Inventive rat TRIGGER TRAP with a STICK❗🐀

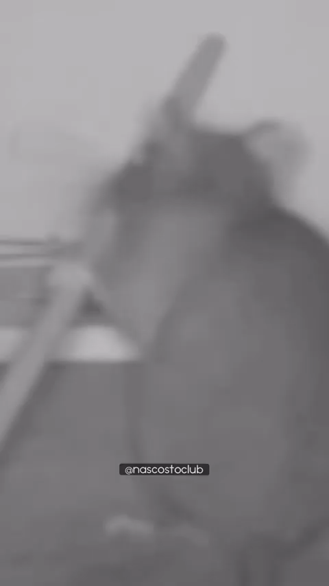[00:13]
He knows what he's doing. He didn't even freak out. These things killed my friends. See how he reacted? No, it didn't startle him at all. At all! Imagine being a wild animal subject to predators, subject to other territorial rats.